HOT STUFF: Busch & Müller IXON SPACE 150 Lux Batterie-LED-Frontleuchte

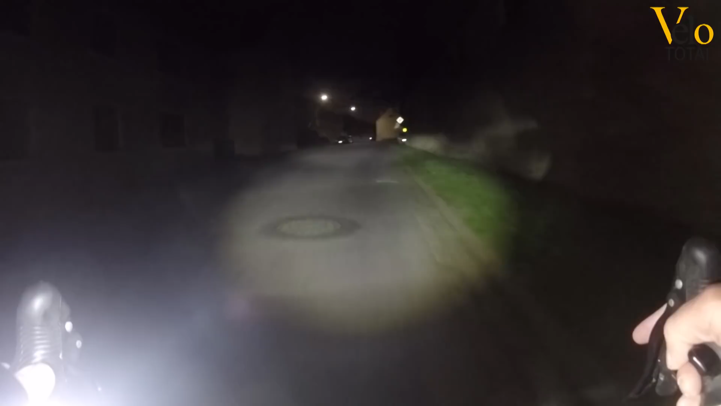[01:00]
sorgt der Strahler für eine klare Hell-Dunkel-Grenze.
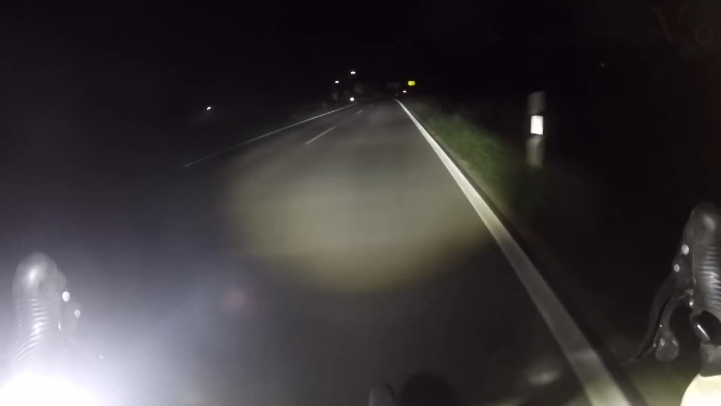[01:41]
Der Busch & Müller Xon Space 150 ist STVZO zugelassen und wird mit einer universellen, werkzeuglosen Lenkerhaltung und dem Ladegerät geliefert.